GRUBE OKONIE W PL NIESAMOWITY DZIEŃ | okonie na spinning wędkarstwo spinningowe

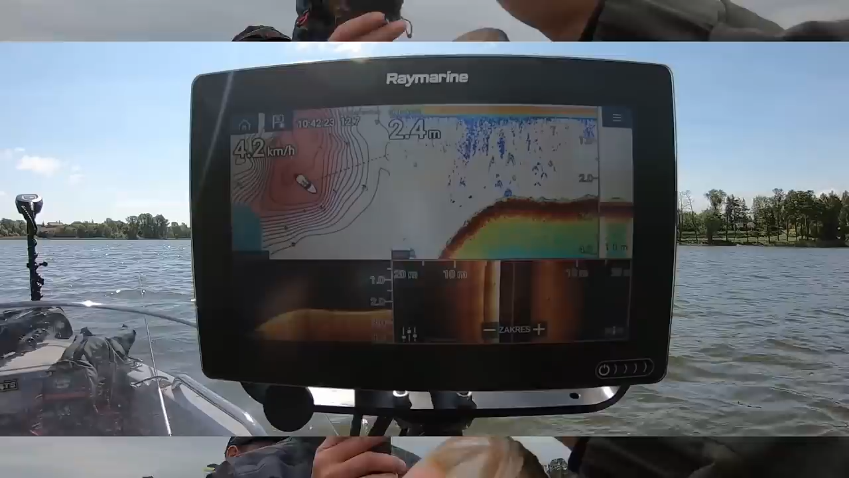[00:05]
On screen: depth 2.4 m
No, ładny garbus. I drugi na jaskółę garbus, nie?
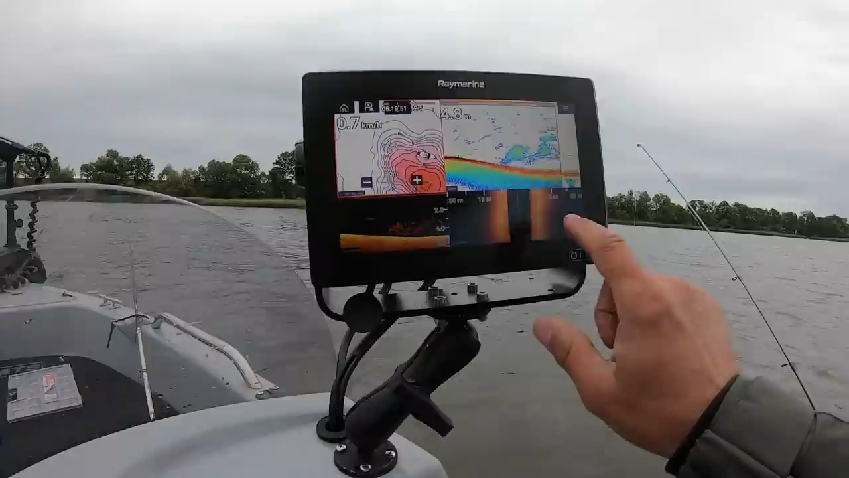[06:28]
On screen: depth 4.8 m, speed 0.7 km/h
Na 7-4 metra teraz się ustawił. Zobaczcie, mamy drobnicę.
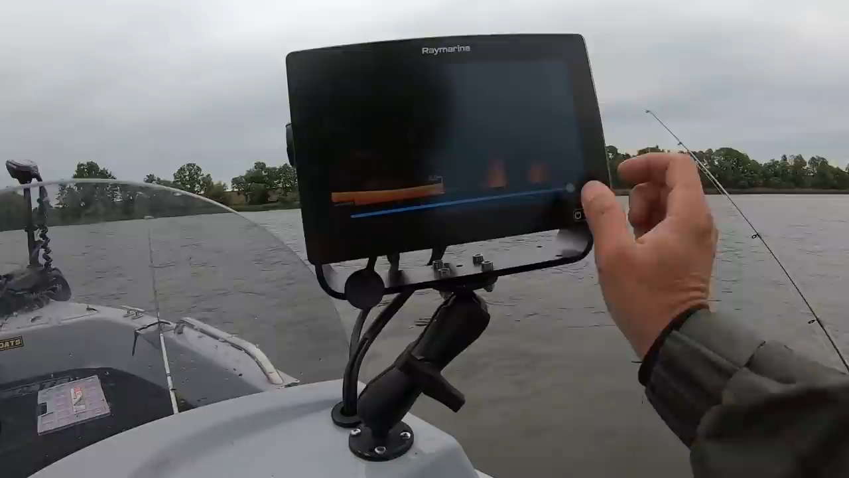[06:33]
W końcu znaleźliśmy pojedyncze echa, takie sandaczowe. O! Są jedno, drugie. Ledwo co widać na twardym, tutaj.
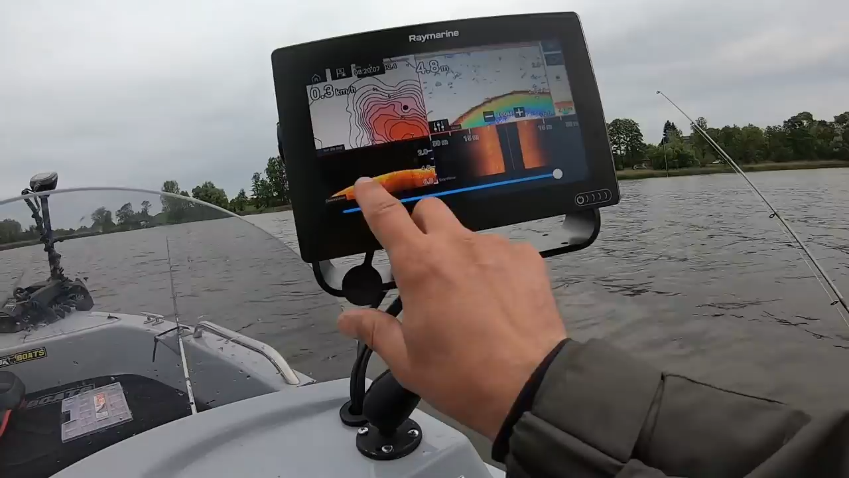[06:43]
Widać, że jest dobra kropa. Są rybki. Próbujemy. Są rybki, jest drobnica.
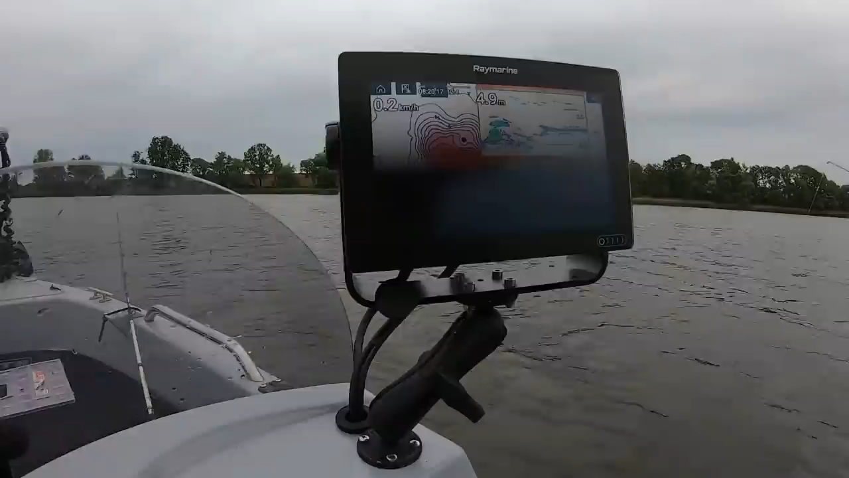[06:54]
Może się coś uda? Góreczkę już mamy rozrysowaną. A, panie mój, musimy tak zrobić.
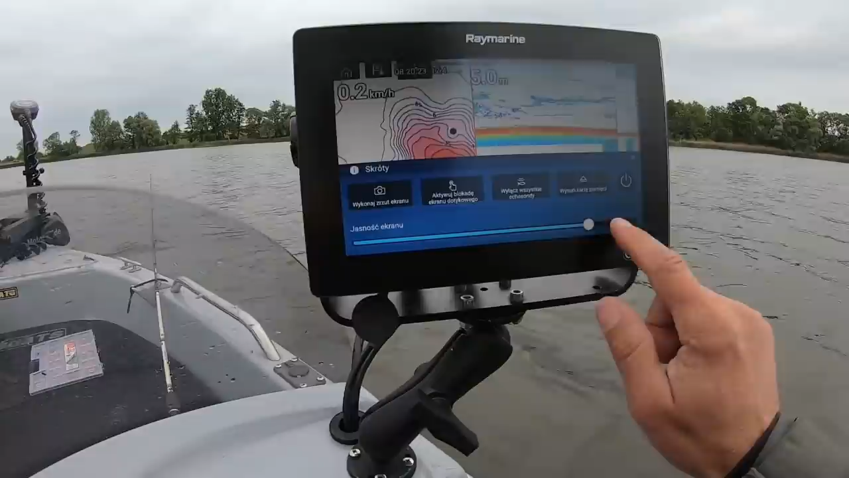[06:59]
On screen: speed 0.2 km/h
O, teraz zobaczcie, jak stoimy. Po mapie widać.
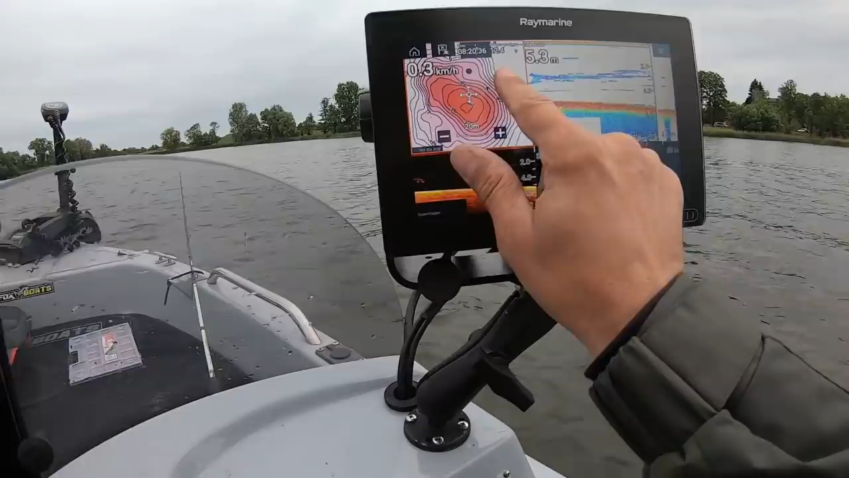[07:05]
Mamy szczyt, rozrysowaliśmy już tę góreczkę. Mamy ten. To, ta kropka to jesteśmy my.
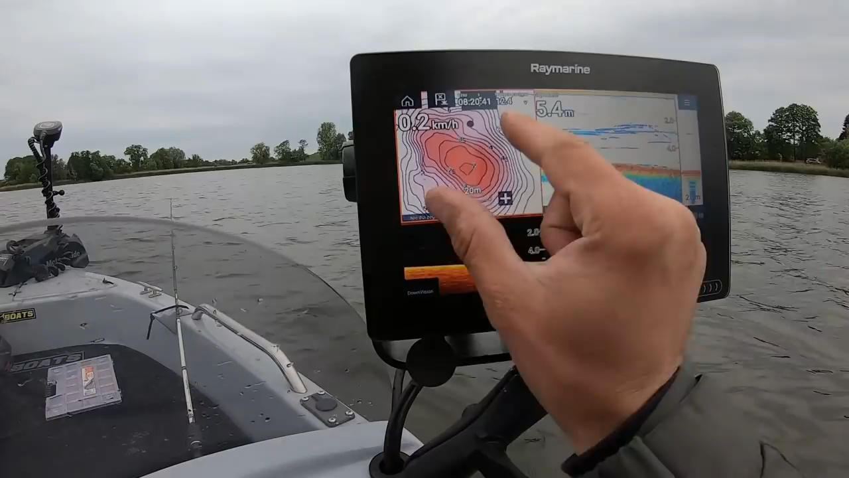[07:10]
On screen: depth 5.4 m, speed 0.2 km/h
Sonar Child Life pozwolił nam rozrysować. I widać, że tu jest jeszcze taki w ogóle rancik głębszy podchodzący wzdłuż naszego płynięcia, nie? Jest tak jakby lekko, taki ostry spadek był, wiesz?
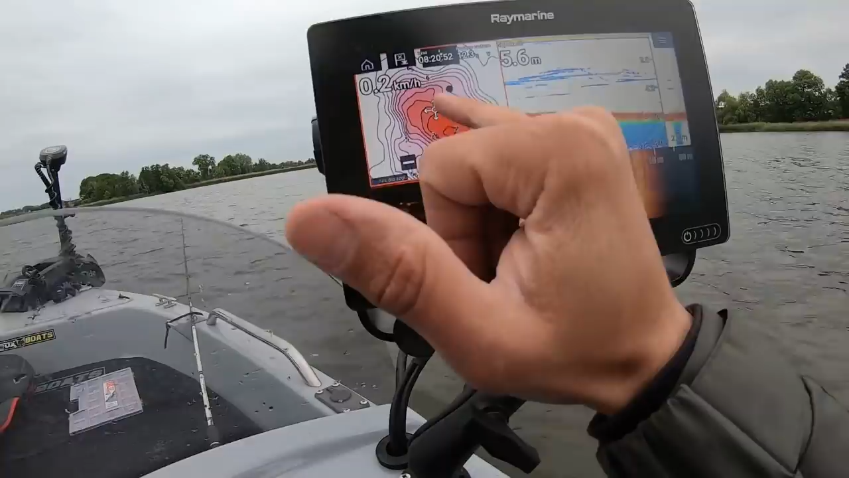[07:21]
On screen: depth 5.6 m
Jakby kancik podchodził, nie? Też tak widać, nie? Widziałeś? Widziałeś?
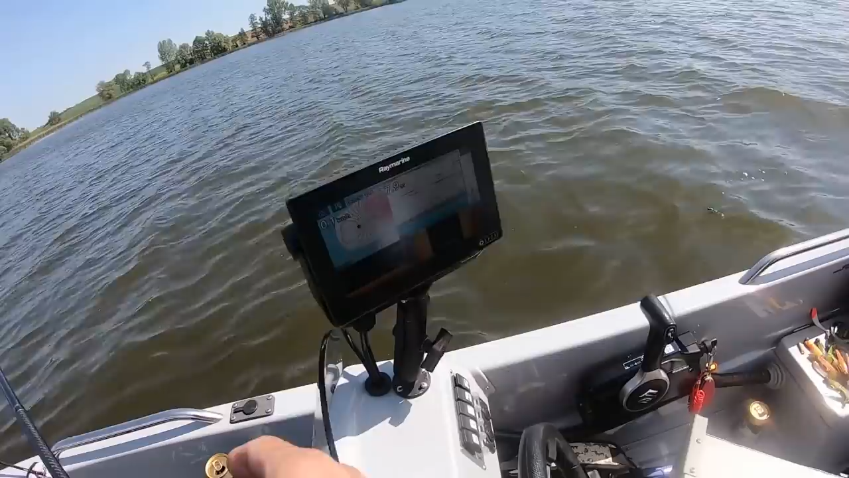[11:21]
Znowu na 2 metrach, zobacz, jakie zacne echo na 2 metrach. Nie? Przechodzą te ryby płytko.
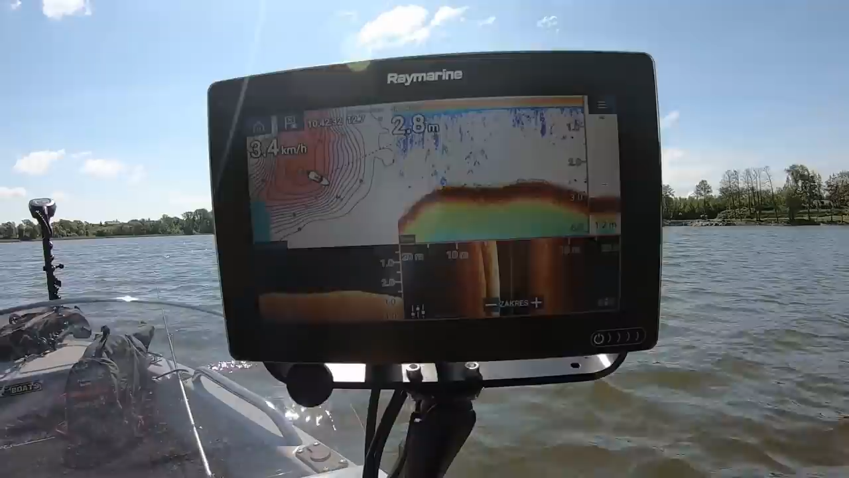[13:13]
On screen: depth 2.8 m
Patrz, prawa strona fajnie wygląda. Takie multki się robią, widziałeś? Lewa tak jakoś dziwnie takie 2 ranty ma. Schodzi, ale czysto było.
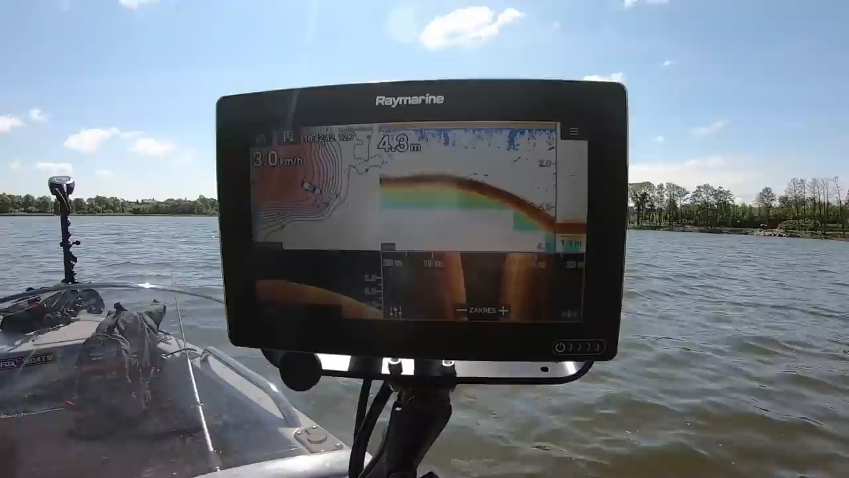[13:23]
On screen: speed 3.0 km/h
Znaczy po prostu na czuja. Coś tam wtoni. O, patrz. Jakieś drobne ryby. Kiedy takie sobie te zejście było, nie?
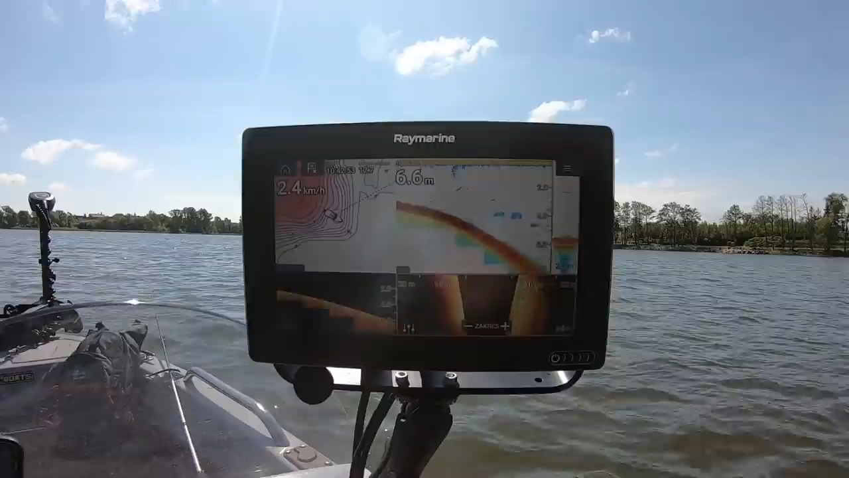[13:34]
On screen: depth 6.6 m, speed 2.4 km/h
Za ciekawo, nie? Coś jakoś tak mocno tą prawą stronę zaczęło nam bić. Zobacz. Nie mamy daleko. Ja bym postawił cumkę.
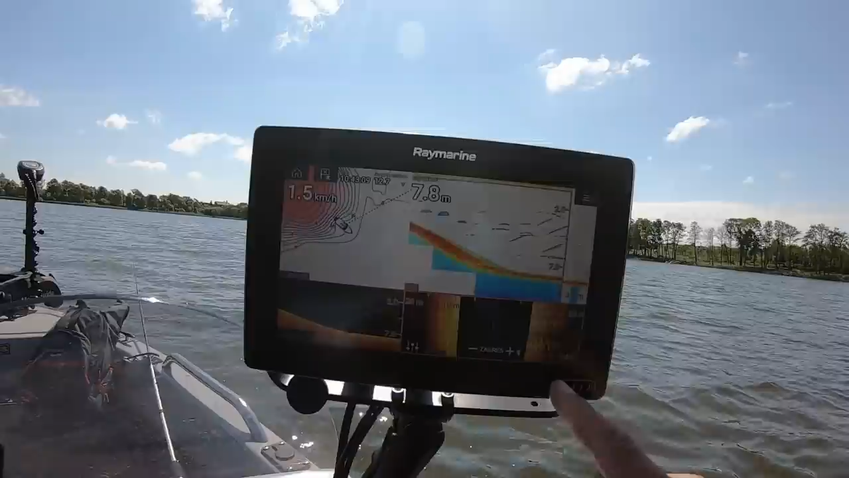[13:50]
On screen: depth 7.8 m, speed 1.5 km/h
Tutaj ten kancik jeszcze taki fajny był prawy.